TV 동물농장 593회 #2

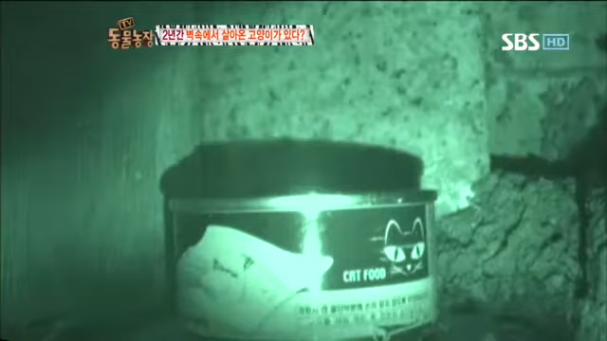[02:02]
과연 벽장 속 미스터리의 실체가 밝혀질 것인가.
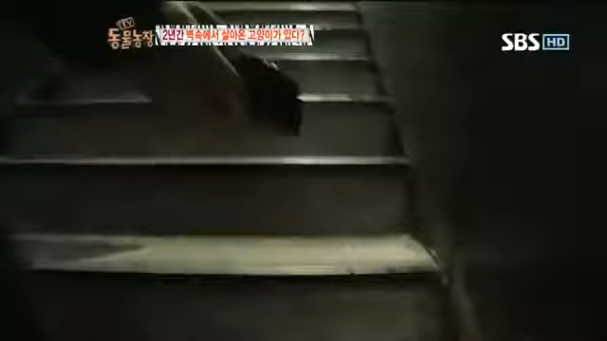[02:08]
어? 나왔다. 나왔어? 나왔다. 뭐야 뭐야.
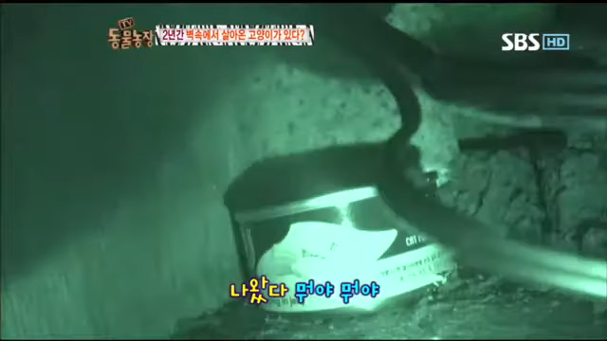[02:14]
고요한 벽 속 그리고 그대로 그 자리에 있을 것만 같던 통조림.
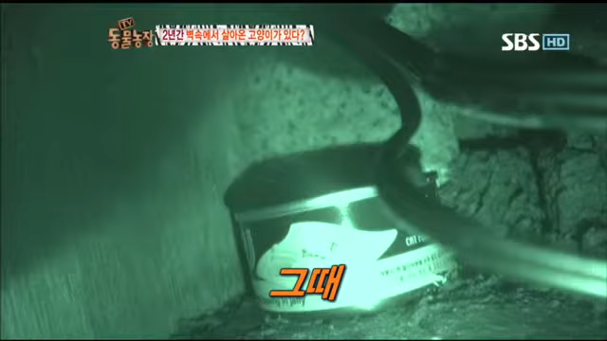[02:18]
그런데 바로 그때. 캔을 향해 힘있게 내딛는 저 발.
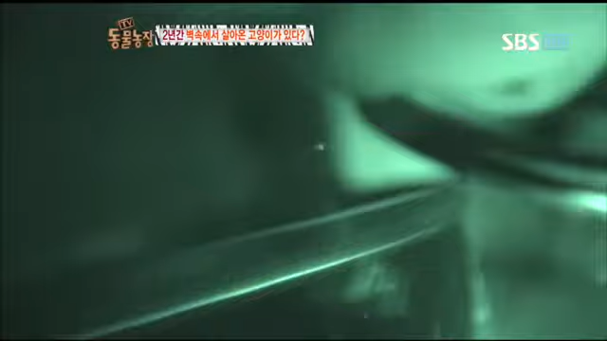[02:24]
정신없이 핥아먹는 모습. 언뜻받은 고양이가 맞는 것 같은데.
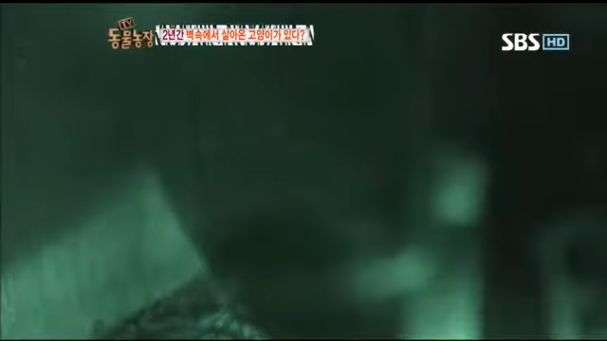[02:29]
좀 더 오래 더 자세히 관찰해보고 싶었지만.
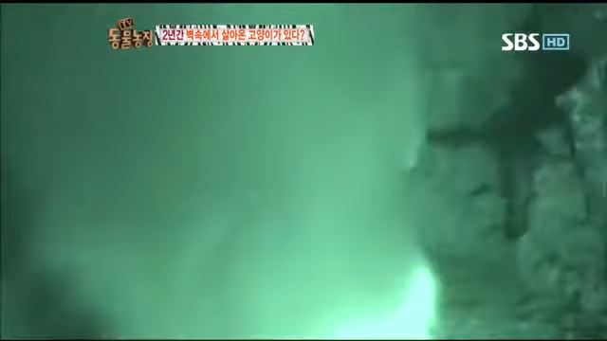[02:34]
얄밉게도 캔을 끌고 카메라 밖으로 빠져나가버린 녀석.
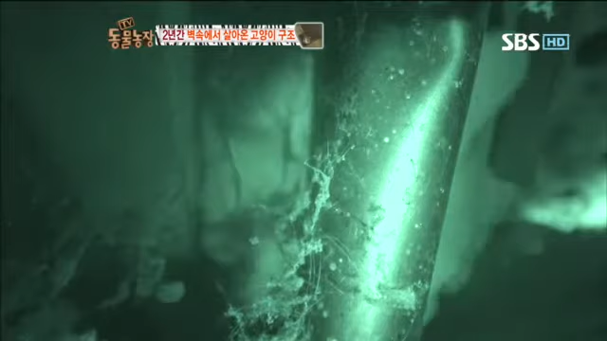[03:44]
그리고는 물고 나무를 선 채 힘겹게 핥아먹기 시작하는데. 이곳도 녀석에게 나름대로의 살아가는 방법 중 하나입니다.